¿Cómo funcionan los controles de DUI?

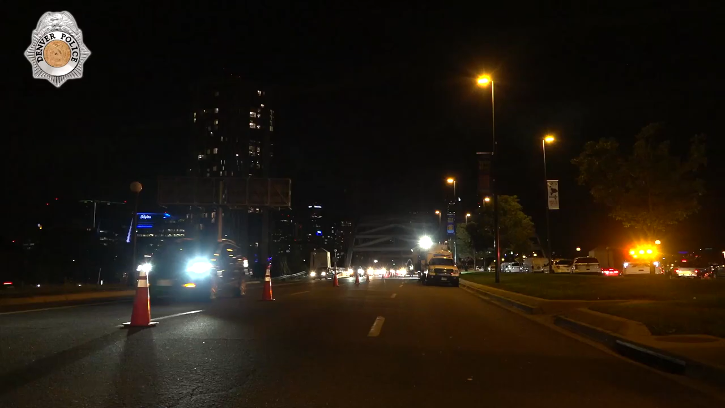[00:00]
Hello sir how are you? Tonight we are setting up a DUI checkpoint.